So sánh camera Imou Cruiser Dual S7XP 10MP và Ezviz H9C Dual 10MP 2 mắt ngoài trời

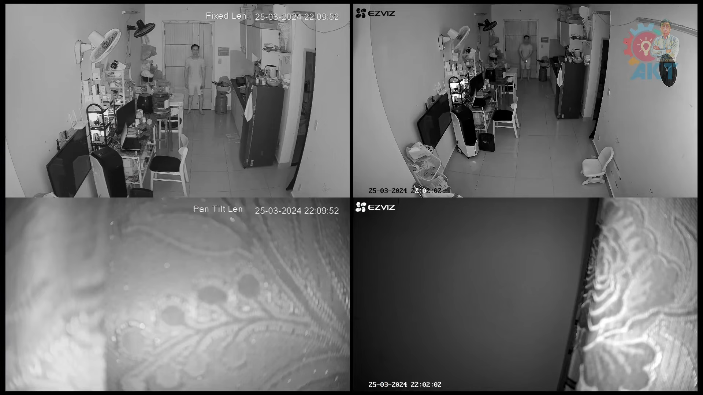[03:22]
Tiếp theo mình sẽ test hồng ngoại ban đêm của từng mắt Ở các thời điểm khác nhau